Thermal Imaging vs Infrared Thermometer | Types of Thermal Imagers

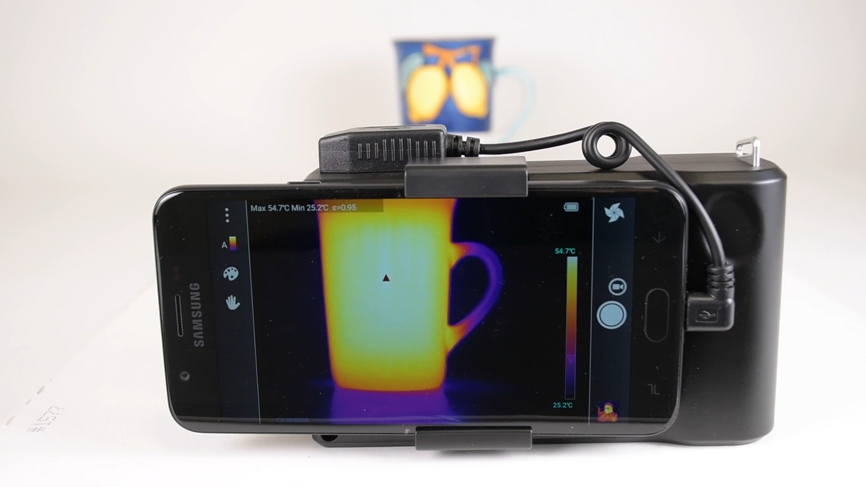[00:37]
On screen: max 54.7°C, min 25.2°C, scale top 54.7°C, scale bottom 25.2°C
Infrared temperature sensing devices detect the infrared radiation's frequency and convert that into a temperature reading. There are two types of infrared temperature measurement devices that are widely available today.
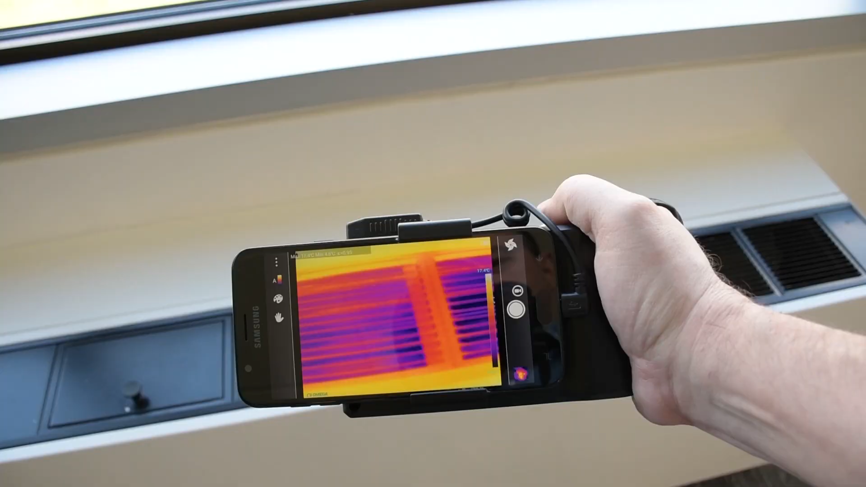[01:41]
Not only does this create a super cool thermal image from the infrared spectrum, you can also store temperature data and use it in any number of ways.
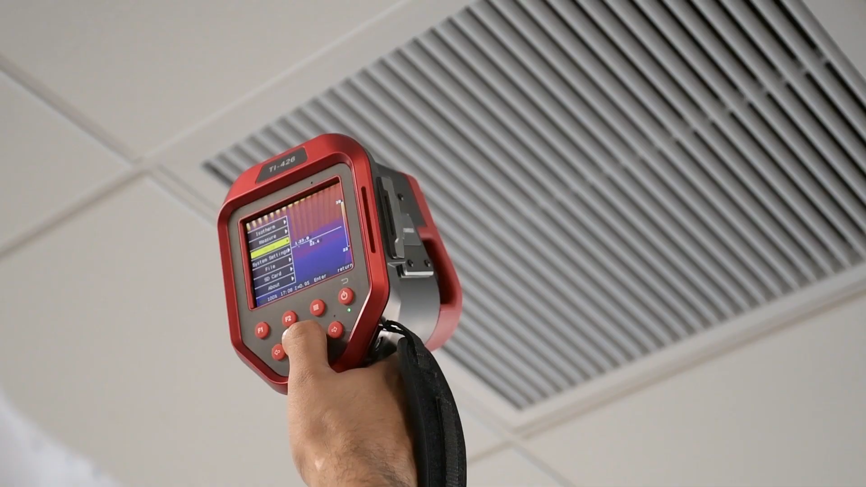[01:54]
And with all this temperature data packed into each thermal image, we can use the analysis tools to highlight specific elements and display their values.
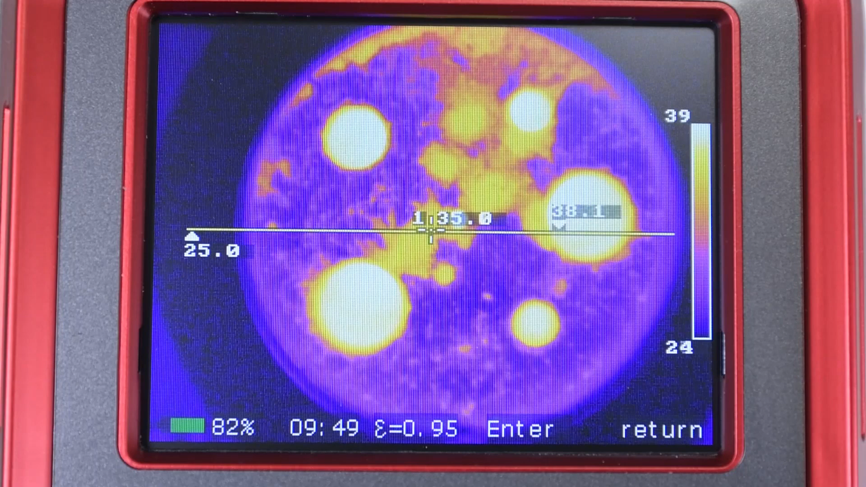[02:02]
And each thermal image or video is saved with a timestamp for reporting purposes. So, if you just need to do some non-contact temperature spot checking, and you don't want to break the bank, an infrared thermometer is a good bet.